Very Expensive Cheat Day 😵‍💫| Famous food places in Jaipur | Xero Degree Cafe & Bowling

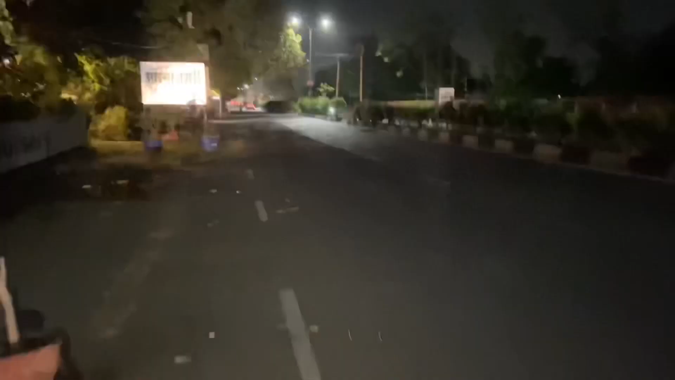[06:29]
भाई सामने की तरफ में कुत्ता है, चले या लौट जाए?